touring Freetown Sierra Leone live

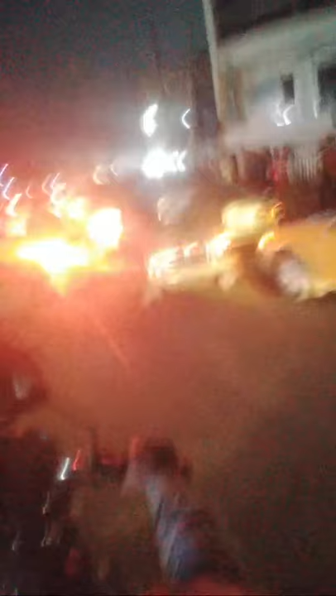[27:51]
And you can see it's jam-packed.
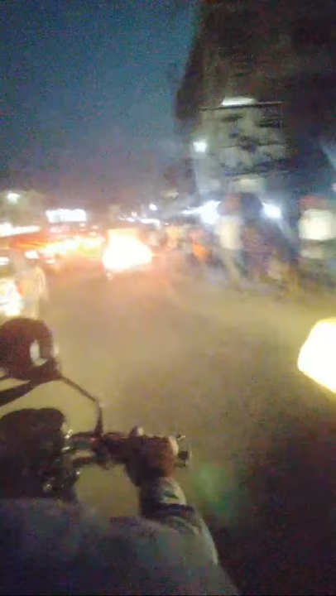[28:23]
It's always full at night. Even up to 11 o'clock at night, it's very, very full.